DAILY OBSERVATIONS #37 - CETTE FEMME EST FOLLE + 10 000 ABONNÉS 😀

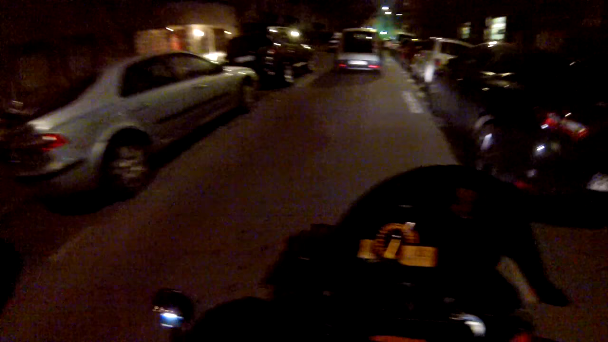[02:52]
Mec, il est en sens interdit, il s'excuse même pas, je bats les couilles. Putain, mais des connards comme ça, mon gars, faut. Ils vont finir par tuer quelqu'un un jour. Oh là là là là là là, mon gars. Laisse tomber. Je suis en mode petite veste, là, sur la bécane.
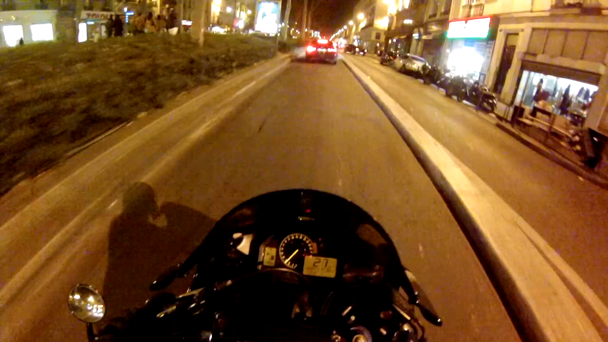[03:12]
Petite veste Yamaha Racing.